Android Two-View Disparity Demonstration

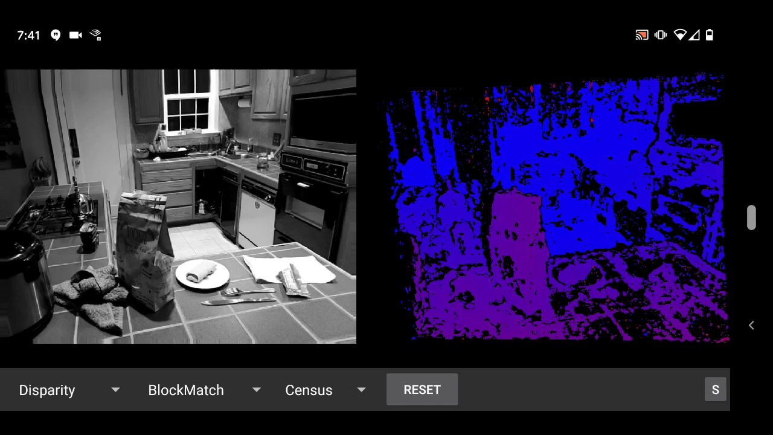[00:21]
In this case, warmer colors mean the pixel is closer, while cooler colors indicate that it's farther away. It was missing the ability to view the results as a 3D point cloud, which is what you're looking at now.
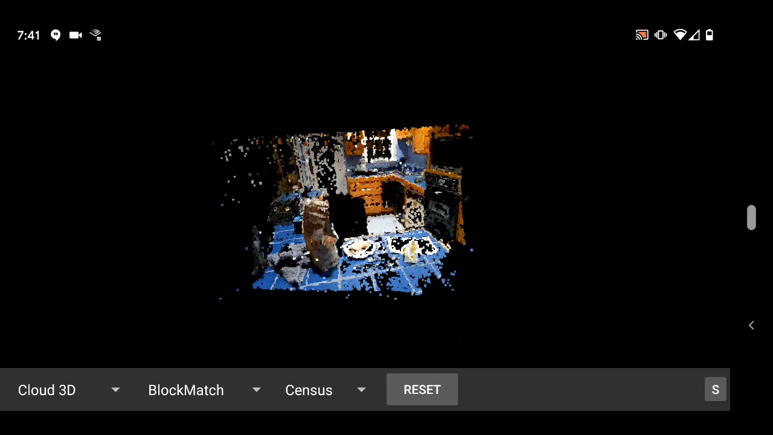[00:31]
This is much more interesting to look at than this parity image, right? It also lacked several new capabilities which it has now.
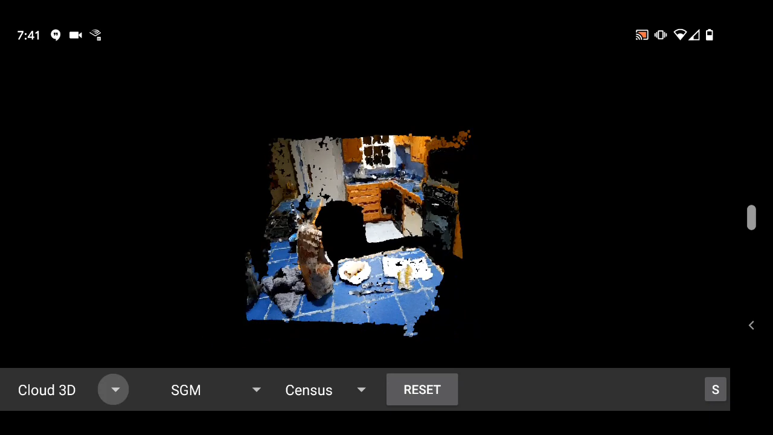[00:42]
For example, you can select more error metrics like census, normalized cross-correlation, and hierarchical mutual information. Semi-global matching is also a new algorithm that's been added.
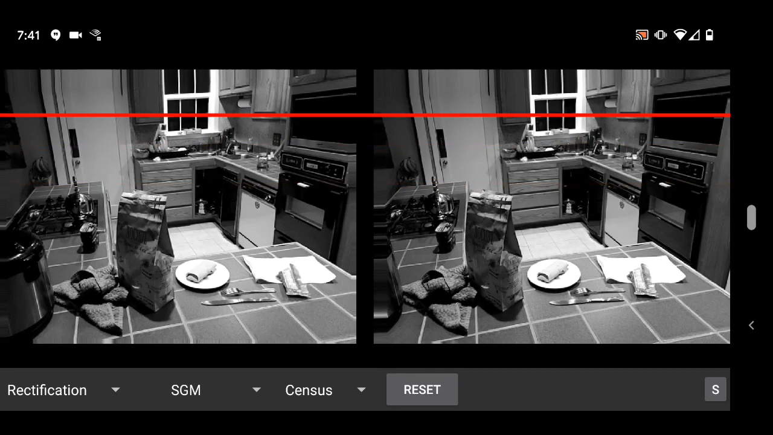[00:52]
SGM is one of the more popular stereo algorithms, and is often provided in a hardware implementation.
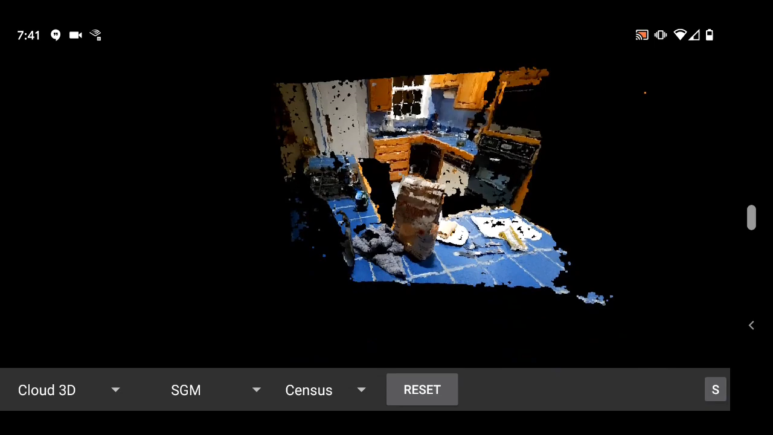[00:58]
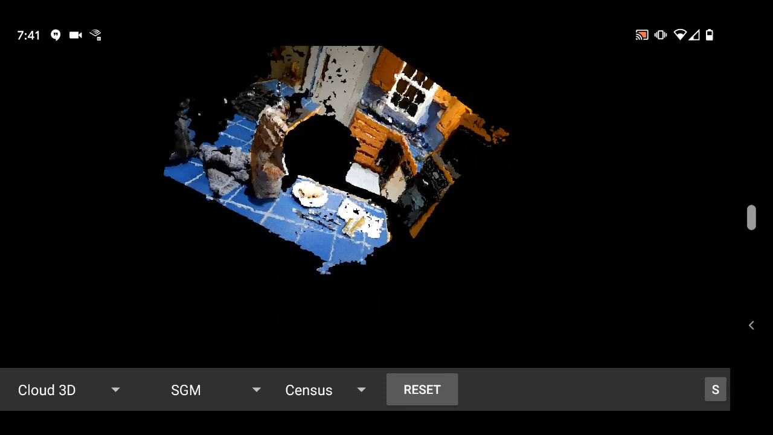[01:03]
In this case, it's done in software, and can take like about 100 milliseconds to several seconds to compute, depending on a lot of different factors.
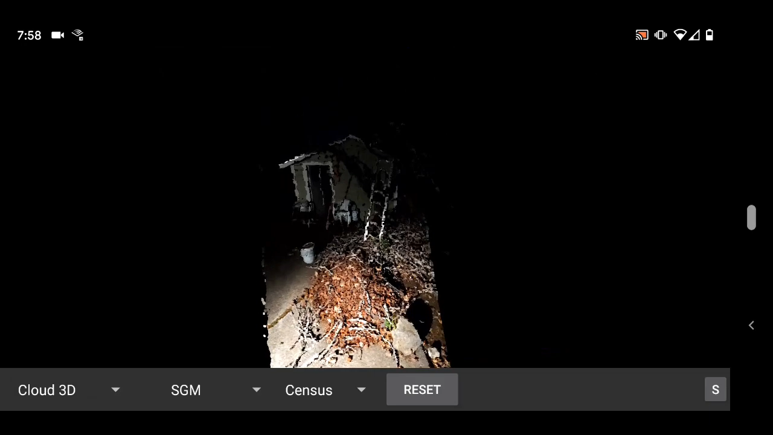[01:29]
as long as it's approximately along the same plane as the image plane,
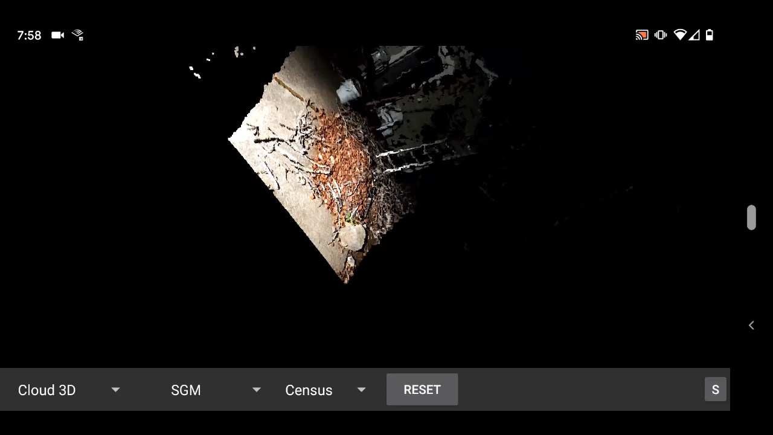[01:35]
such as vertical, diagonal, or right to left. All of which I'm showing you now in the video.
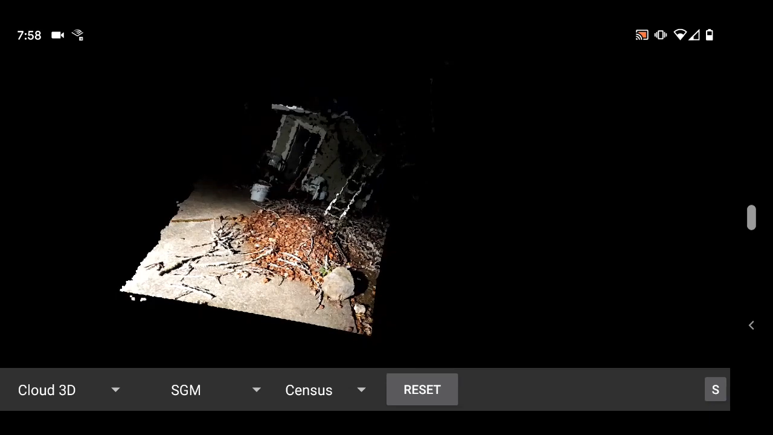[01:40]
The standard for stereo is to go from left to right, but that's just an arbitrary standard.
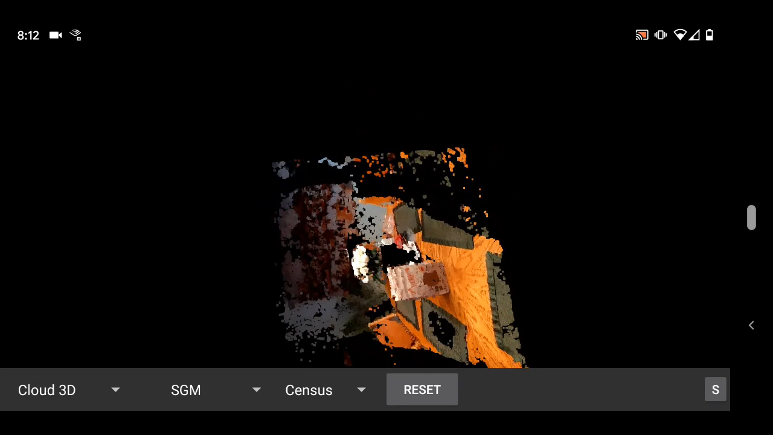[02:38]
The camera is also being moved only a short distance,
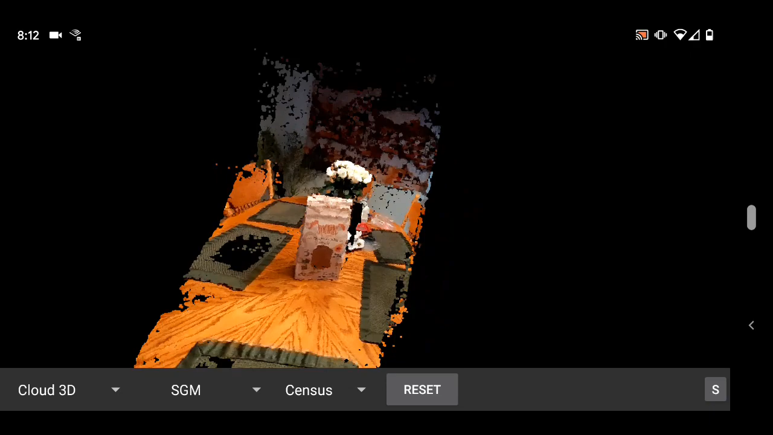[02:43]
and they were from a few centimeters to about 20 centimeters, depending on the distance of the object's being viewed.
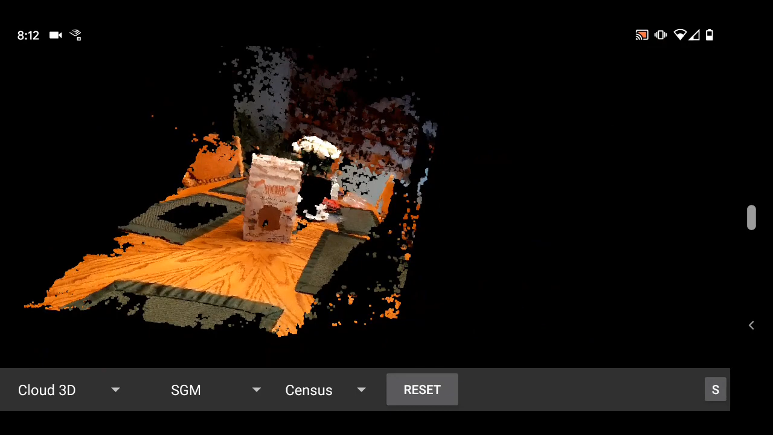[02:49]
Off-plane rotation is being kept to a minimum.
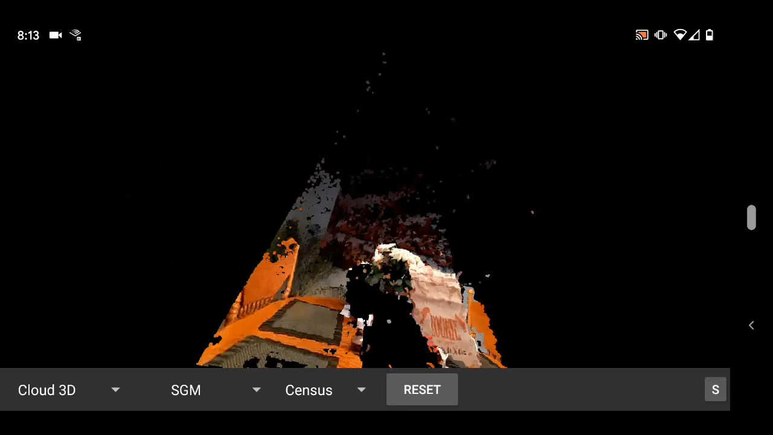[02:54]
These scenes are also composed of static objects, which are not glossy, with a fair amount of texture, and are not overexposed.
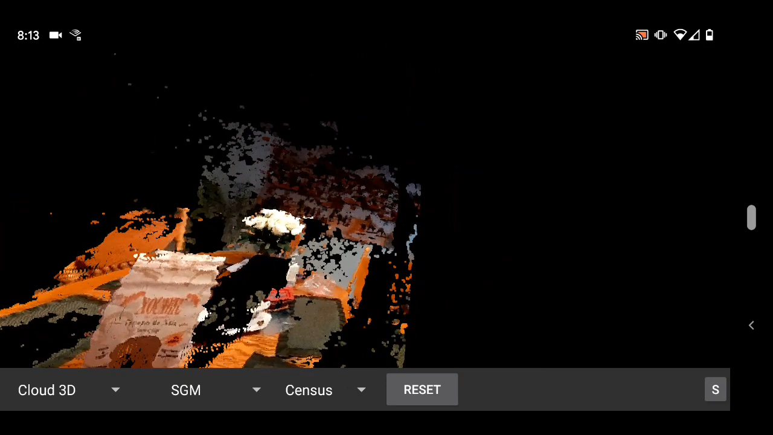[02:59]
You can get surprisingly good results in situations where there's only a little bit of texture, too.
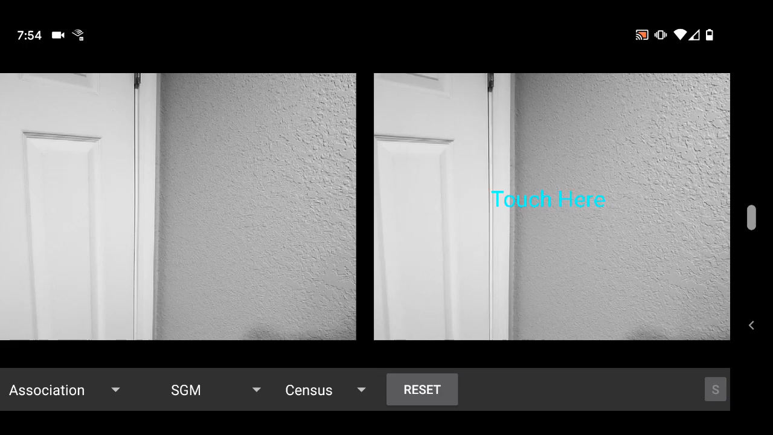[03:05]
Here's an example of a door or white wall.
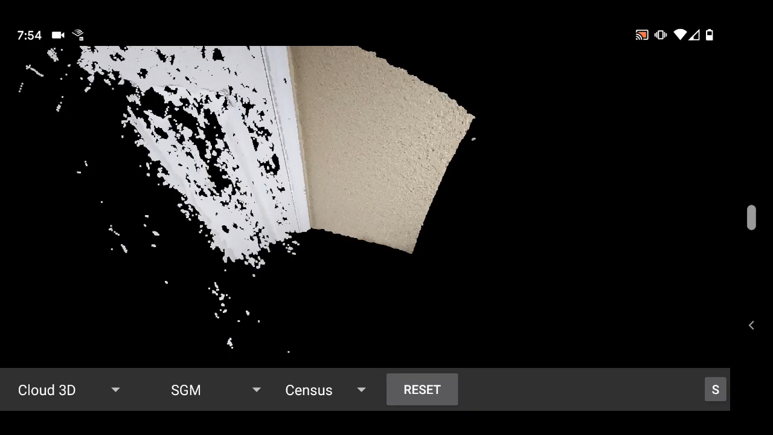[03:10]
It managed to figure out the shape of the scene fairly accurately, despite there are getting a few things wrong.
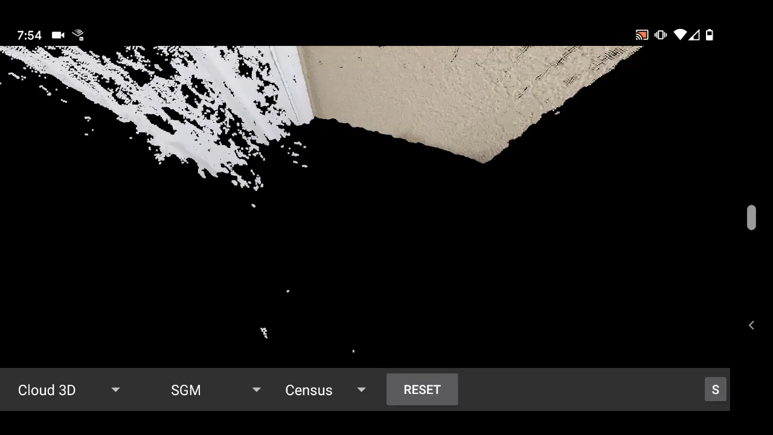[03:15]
The noise on the door of the left could be reduced with a bit of pruning and filling in of holes in the disparity image.
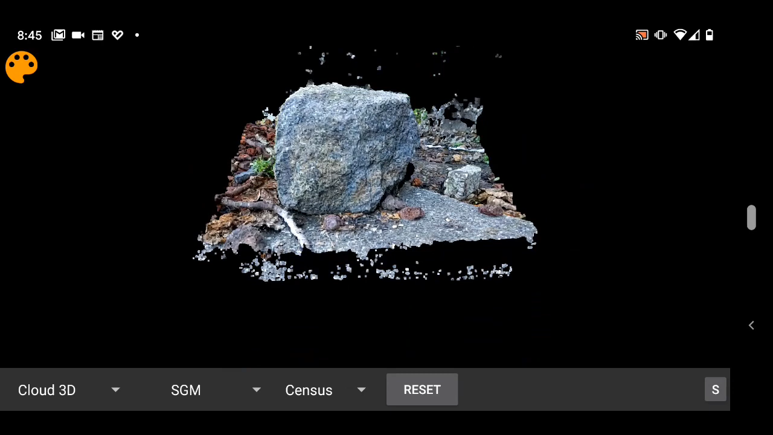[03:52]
To rotate, you need to touch one of the three regions, which I just drew, and then it will do a rotation around the X and Y Z axis. However, this rotation right now is a little bit funky,